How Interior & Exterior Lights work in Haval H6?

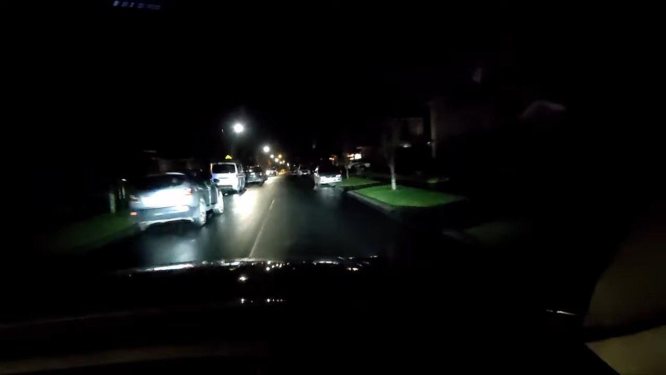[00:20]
i'll show you how haval's headlights work in different driving conditions including suburban areas streets highways and even rural roads before i begin if you enjoy watching my videos
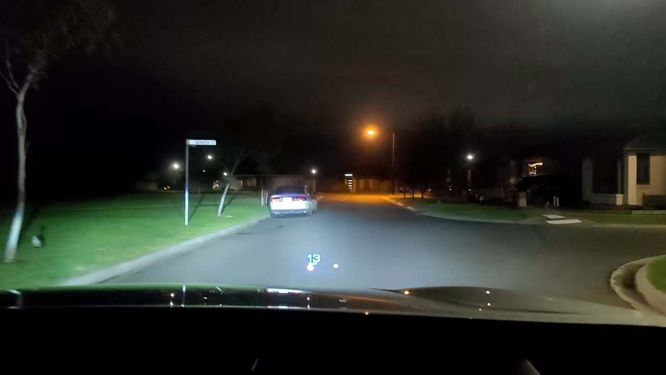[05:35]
let's go for a drive now this is within suburb where we have few street lights on
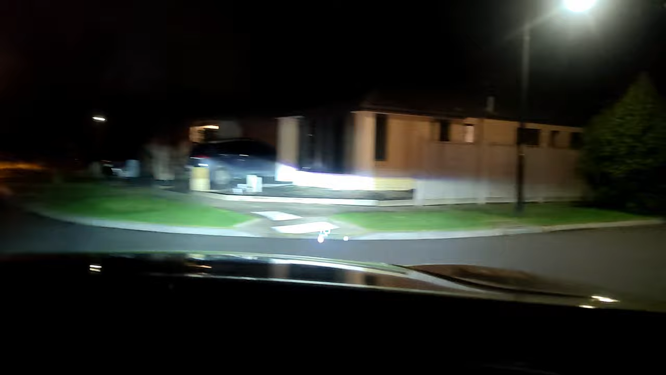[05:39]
this is on one of the main roads with traffic coming this one is on highway where no street lights on
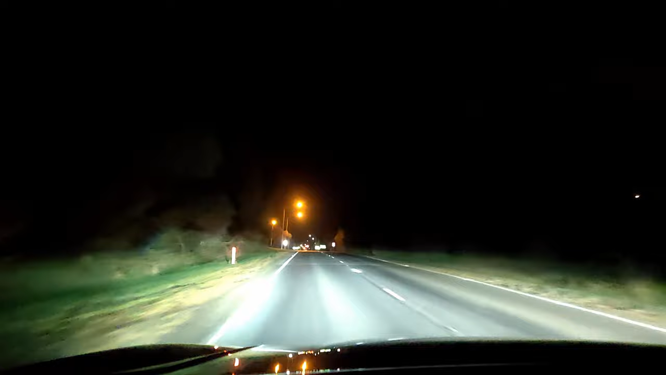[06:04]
and the last one is on a very remote area it's on gravel road where no sign of a street or residential lights i also turned on the high beam for your reference as you can see the headlights work very well in dark areas and you can